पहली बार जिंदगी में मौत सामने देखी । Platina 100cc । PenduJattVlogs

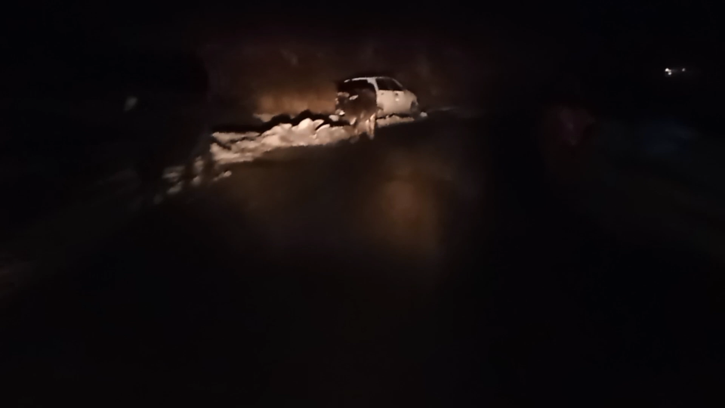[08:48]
इन पे ना कोई लाइट है ना कोई इंडिकेटर है और अंधेरे में देख पाना काफ़ी मुश्किल रहता है।